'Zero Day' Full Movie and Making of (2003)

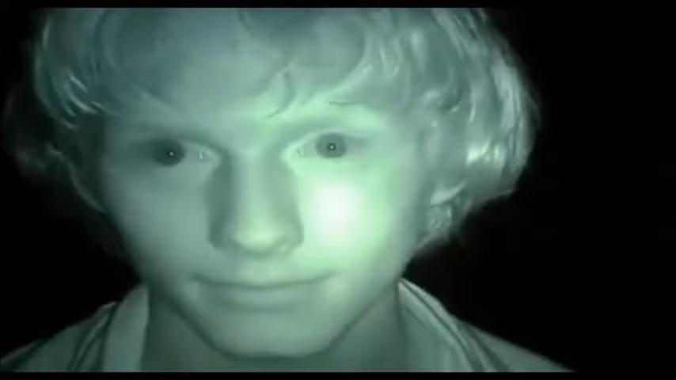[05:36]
Check that out. Look at that. Tell me that doesn't look like you're a fucking ghost or something.